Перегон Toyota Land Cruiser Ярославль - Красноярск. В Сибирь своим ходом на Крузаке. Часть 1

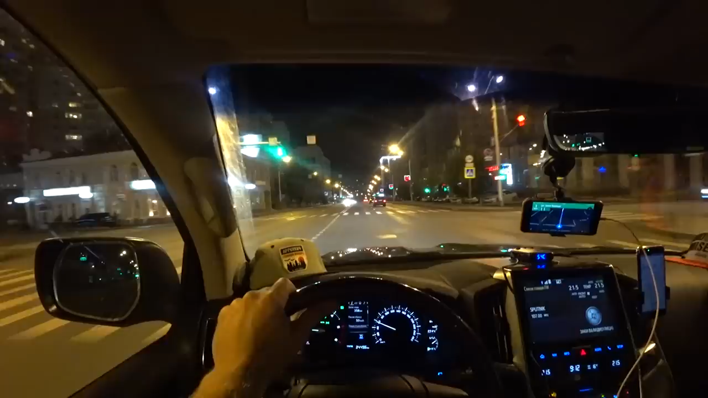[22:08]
Только что чуть на встречку не выехали, какое-то странное одностороннее движение.